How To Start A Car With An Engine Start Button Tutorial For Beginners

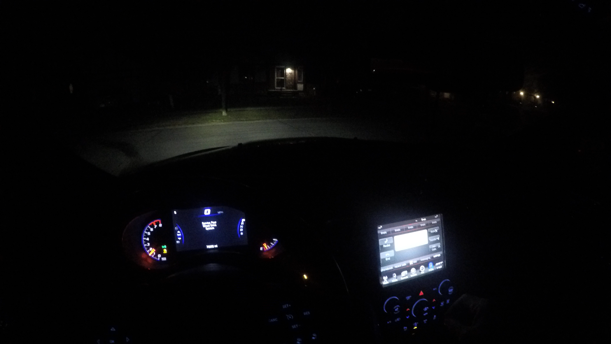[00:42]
different because it's a SRT you have some special features in here that will give you information about the vehicle so obviously my traction control is off as you're looking at the dashboard we are low on fuel so we will be getting some of that the temperature is cold the RPMs are about 1100 so normally cars don't idle this high but this car has some other special features in here that I'll talk about at a later date
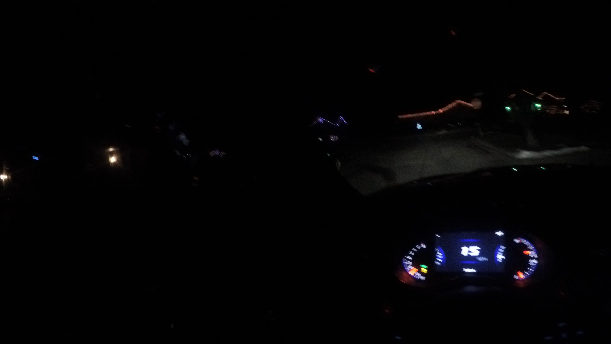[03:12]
you want to come up and then have a nice complete stop for three seconds if you can see that shiny piece of ice that is what you consider black ice because you can't see it and the temperature is cold so I'm going to go ahead and make the turn we're at 28 degrees so as you can tell you can see the oil pressure go up on the gauge quite a bit the temperature the cooling temperature starting to warm up so I'm just taking my time kind of letting the motor warm up not trying to hammer it you always want